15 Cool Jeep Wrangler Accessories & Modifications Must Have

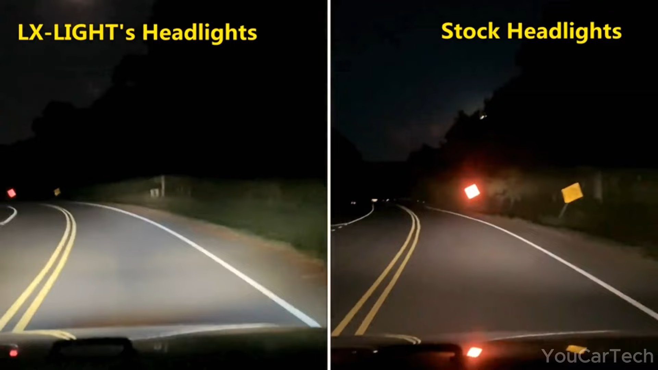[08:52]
emancipation is here these twin seven inch light sabers will single-handedly transform tedious tungsten towers into fierce full spectrum projectors wide faceted faces channeling creamy crisp 6000 k beams farther than lesser lamp attempts in both high and low modes we're talking 10 000 blinding lumens on bright enough to bazooka blackness into oblivion as you blaze supremely down the boulevard yet delightfully devilish diodes demand smart circuitry to reign in their radical retina searing potential not to worry this team integrates